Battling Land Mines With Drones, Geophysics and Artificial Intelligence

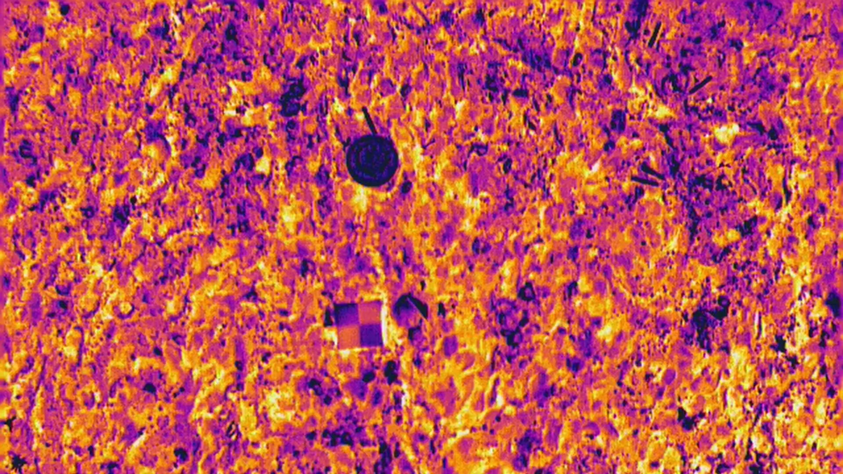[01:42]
Surface ordnance can be detected with thermal or visual cameras.